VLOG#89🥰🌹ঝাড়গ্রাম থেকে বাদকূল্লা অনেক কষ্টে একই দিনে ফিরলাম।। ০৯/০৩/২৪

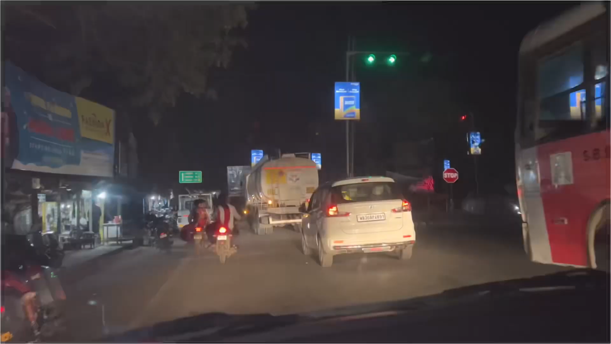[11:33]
আমরা এখন বাঁকুড়া মোড় ক্রস করছি, দেখুন লেখা আছে দুর্গাপুর 50 কিমি,
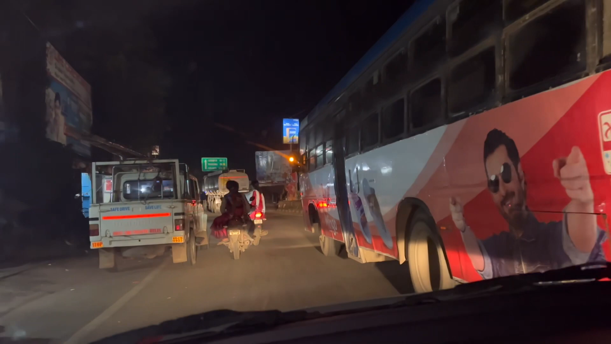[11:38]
অর্থাৎ আমাদেরকে আসানসোল দুর্গাপুরের উপর দিয়েই বর্ধমান ঢুকতে হবে, দেন ওখান থেকে আমাদেরকে কৃষ্ণনগর ঢুকতে হবে।
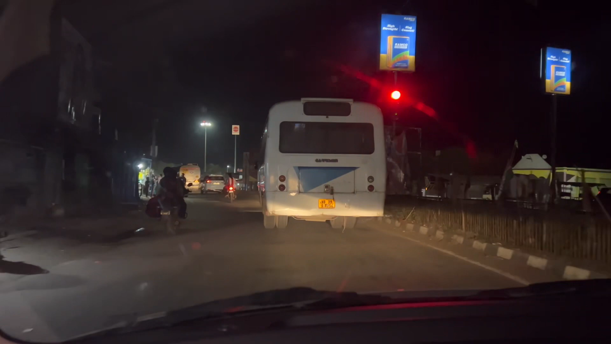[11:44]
এ দেখুন দুর্গাপুর হচ্ছে 50 কিমি,
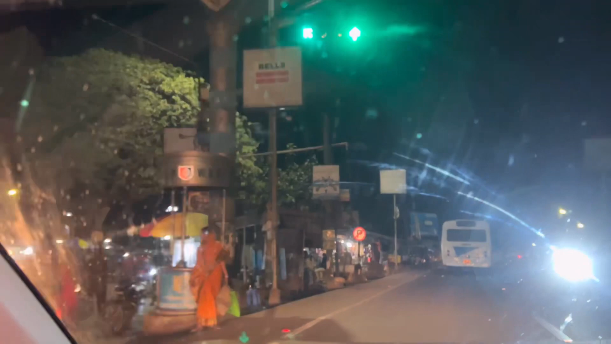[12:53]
আমাদের গাড়ি চলছে দুর্বার গতিতে, রাত 10টা বাজে, ওয়েলকাম টু দুর্গাপুর টোল প্লাজা, যদি এখন চালু হয়নি এটা, বুঝতে পারলে আমরা দুর্গাপুর ঢুকে যাচ্ছি।
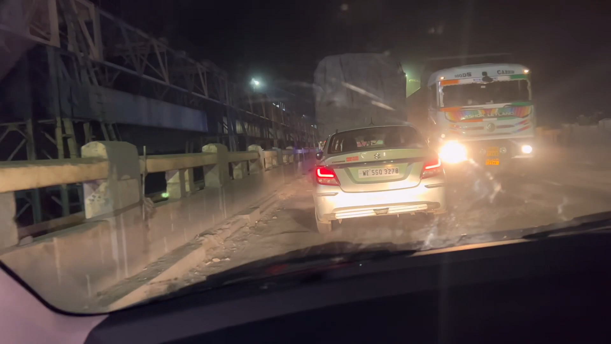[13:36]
জল ছাড়া হয়নি, ফারাক্কার মতন সিস্টেম, তাই না?
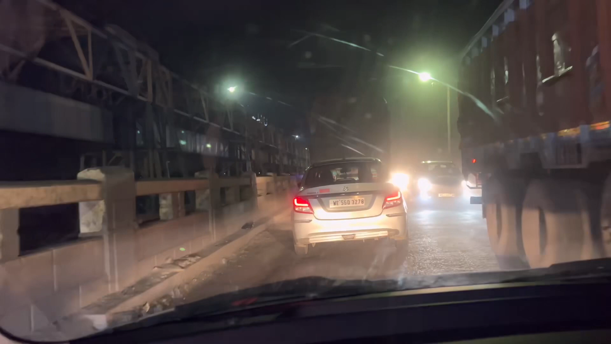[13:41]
দুর্গাপুর থেকে দুর্বার গতিতে চলেছি আমরা বর্ধমানের দিকে।
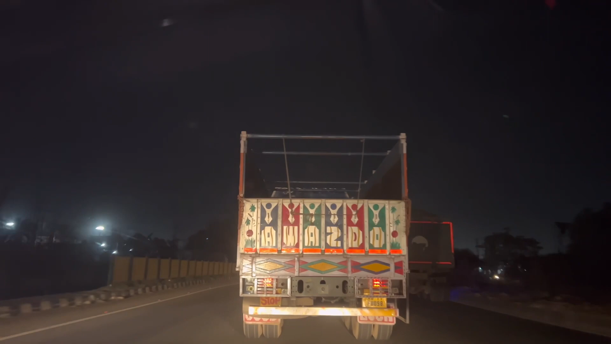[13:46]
ওকে, এই যে লেখা আছে দার্জিলিং 525, কলকাতা 165,
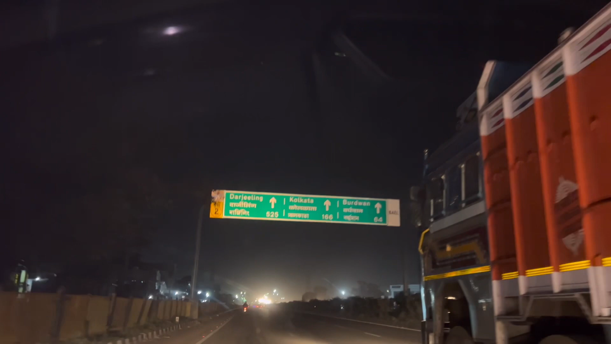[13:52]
বর্ধমান 64, আমরা এখন চলেছি বর্ধমান, দেন ওখান থেকে কৃষ্ণনগর। এখন দুর্গাপুর টোল প্লাজায় আছি, তো আমাদের টোল দিতে দিতেই পুরো শেষ।
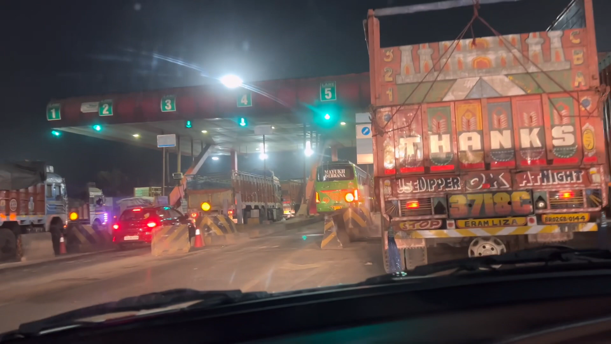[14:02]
না বন্ধু, এখানে এখানে চলে এসে এটি চলে চলো, এই বাসের পেছনে ঢুকে যাও, যদি পেছনে দিয়ে যায়
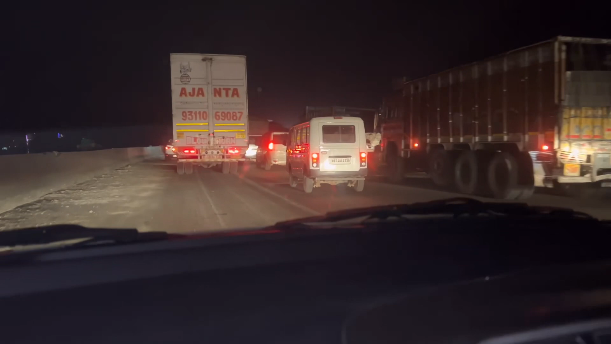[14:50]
রাত এখন বাজে 11:45, সরি তাই তো 12:45 বাজে, ভুল বলছি। মোটামুটি আমরা এখন জ্যামে পেয়ে গেছে আমাদের হরিয়ানার গাড়ি, বিশাল জ্যাম দুর্গাপুর এক্সপ্রেসওয়েতে। আমরা জ্যামের মধ্যে অনেক আটকে আটকে আসছিলাম, যাই হোক এখন পুরোপুরি আটকে গেল, দেখা যাক কখন জ্যামগুলো ছাড়ে।
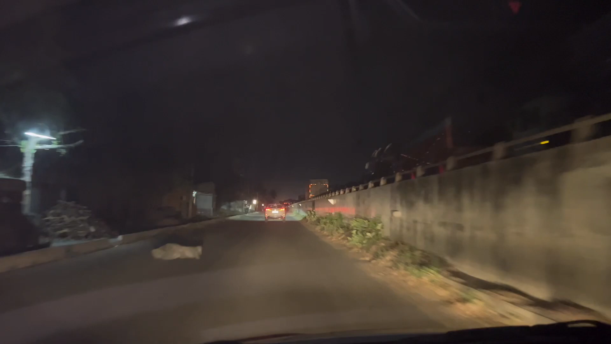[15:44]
এখন সময় 1:50, দুটো, সবে আমরা জ্যাম সারিয়ে বর্ধমানে ঢুকলাম, বর্ধমান ডিস্ট্রিক্টে।
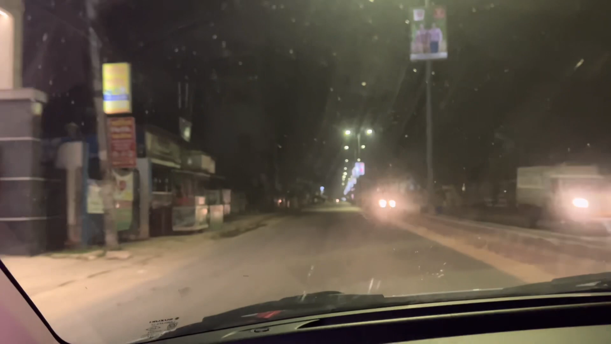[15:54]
এখনো প্রায় 80 কিলোমিটার, বাবা ভোর হয়ে যাবে পৌঁছাতে আজকে, কিছু করার নেই।
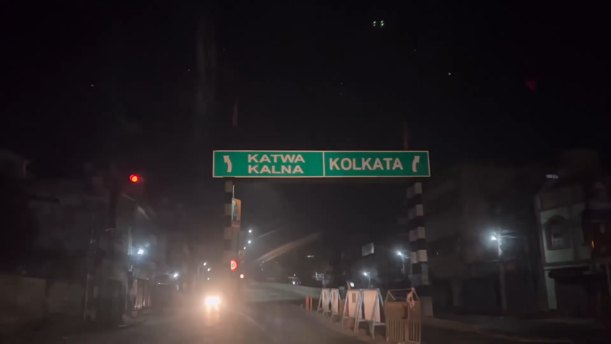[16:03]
এই যে বর্ধমানের কাটোয়ার সেটা পেয়ে গেছি,
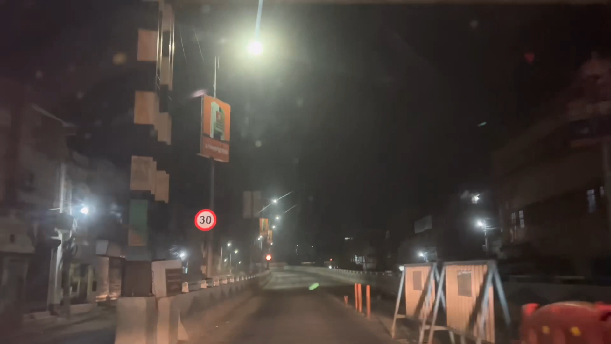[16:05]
চল এখন চলো না বলছি তো, ওটা দিয়ে, হ্যাঁ গাইস এই হচ্ছে। তোমার গাড়ি কোথায় আসছে গো? উল্টো দিক দিয়ে গাড়ি, সেটাই বললাম, সেই গোল গোল ব্রিজটা। ঠিক আছে আমরা এখন সেখানে উঠছি, তা বাঁদিকে ঢুকিয়ে দাও, হ্যাঁ বাঁদিকে ভরো,
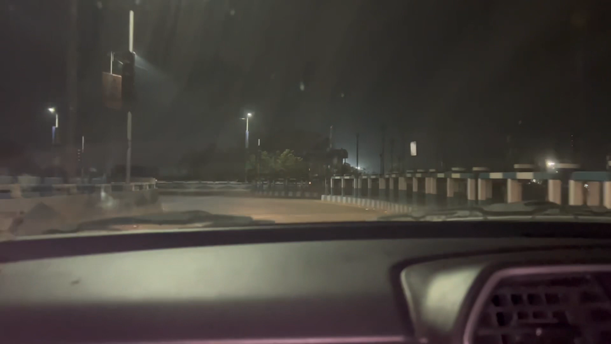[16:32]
শিওর তো? সেই ব্রিজ বর্ধমানে, হ্যাঁ হ্যাঁ বুঝতে পেরেছি, না না চলো চলো সামনে,
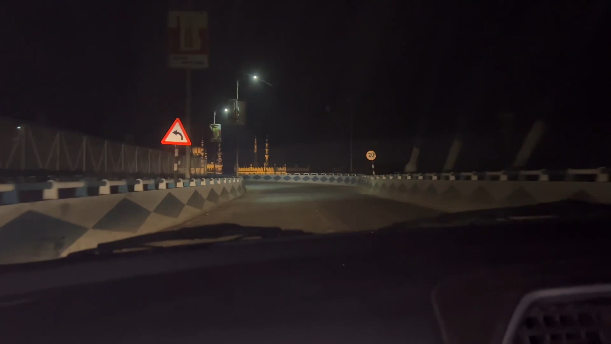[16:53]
রাস্তা না চিনলে যা হয় না, বললো কাকা তো বললো বাঁদিকে মারতে হবে, চলো তাহলে।
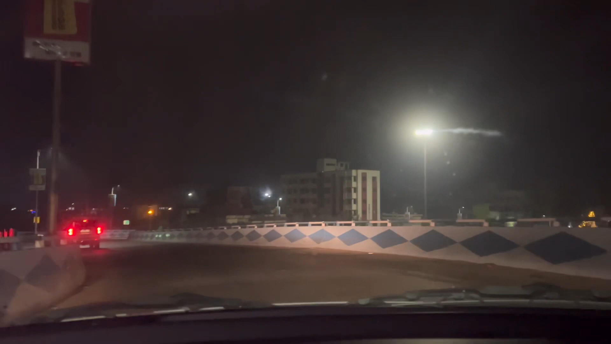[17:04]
এটা হচ্ছে বর্ধমান ডিস্ট্রিক্ট, ঠিক আছে। তার ওখানে টার্নিং এর কিছু লেখা আছে,
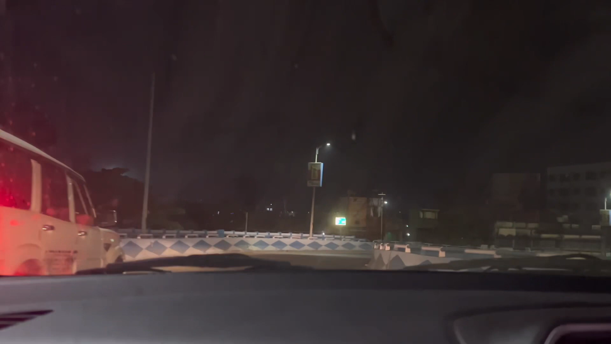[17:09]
ডান দিকে হচ্ছে সিধা কাটোয়া কালনা, কাটোয়া কালনা,
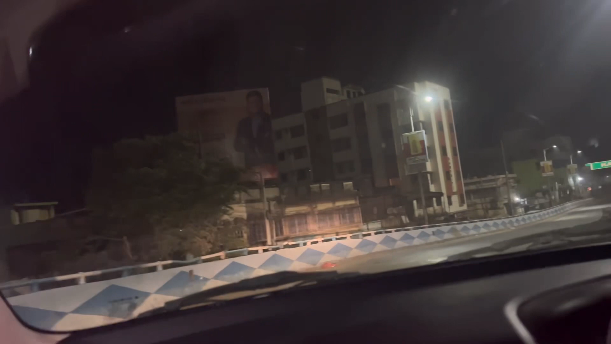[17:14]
সিধা গিয়ে ডান দিকে ঢুকতে হবে একটু পরে গিয়ে।
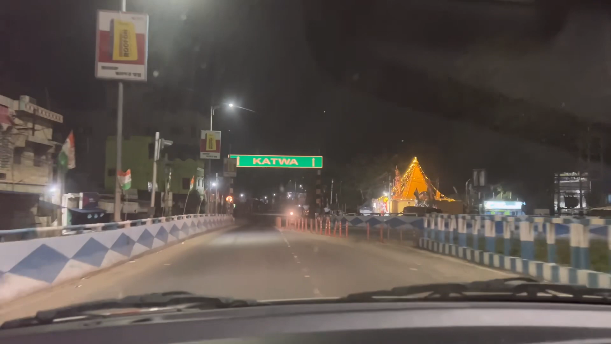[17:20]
থ্যাংক ইউ গাইজ, আমরা এখন বর্ধমানটা ক্রস করছি, আমরা এখন কৃষ্ণাবাড়ি ঢুকবো।